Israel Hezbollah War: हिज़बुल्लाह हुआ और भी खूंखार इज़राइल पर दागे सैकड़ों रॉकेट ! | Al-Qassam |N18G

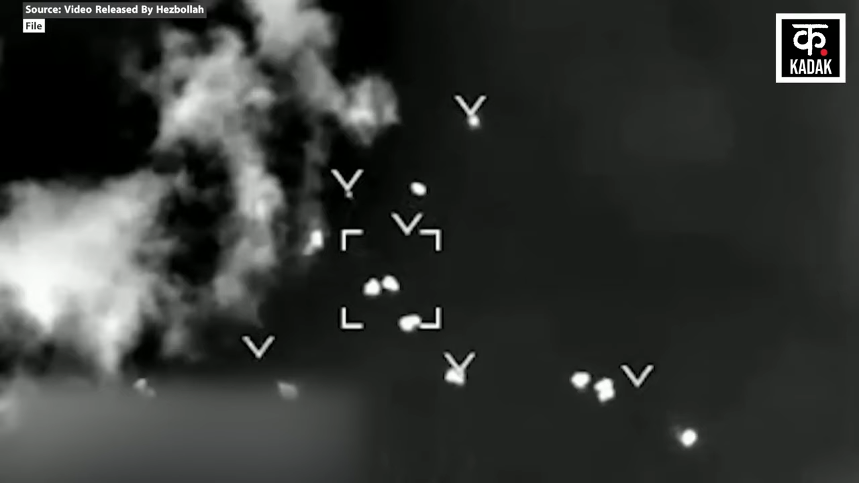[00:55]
अलमनारा सेटल्मेंट पर हिजबुल्ला के रॉकेट बरसने लगे
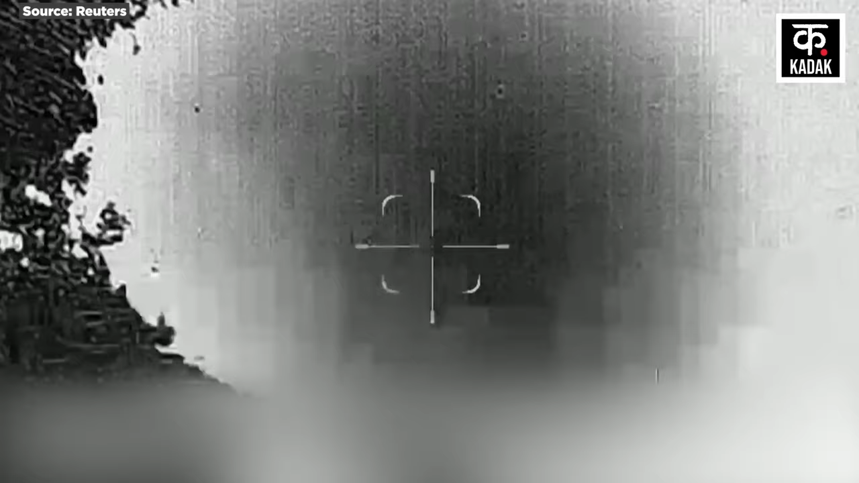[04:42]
है जो बेरूत में एक सुरक्षित शेल्टर माना जा रहा था
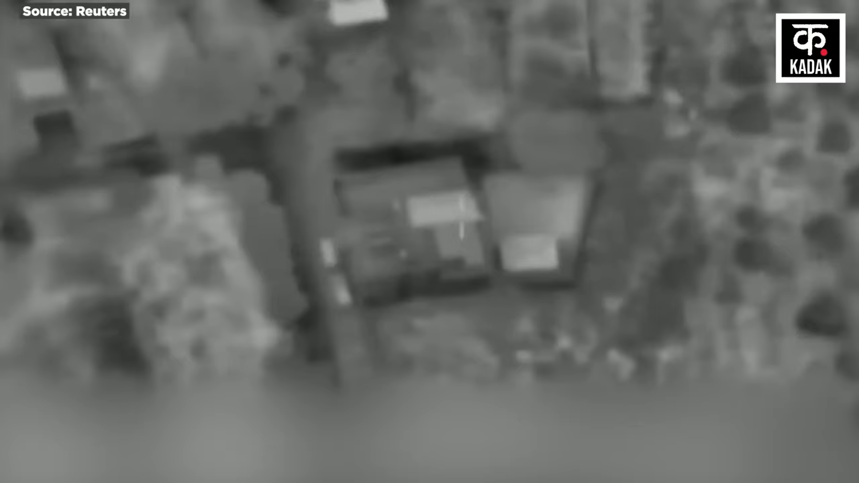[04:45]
लेकिन अब ये इलाका भी आईडियफ के हमलों की चपेट में आ चुका है